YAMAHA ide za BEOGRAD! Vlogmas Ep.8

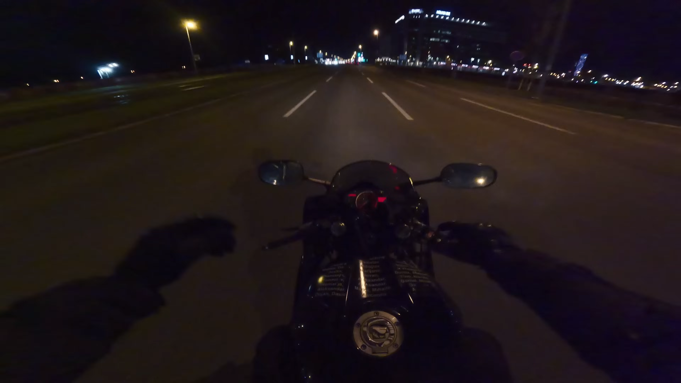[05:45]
Da, da, sad sam upravo skontao kameru gore na portalu, a obzirom da ne znam koliko idem, bolje malo da ulaganimo. Jao, e, ne osjećam hladnoću, ljudi moji, ali bukvalno ne osjećam hladnoću. Toplo mi je oko srca. Evo ga, Delta motherfucking City. Sad treba mi da se uparkiramo tu.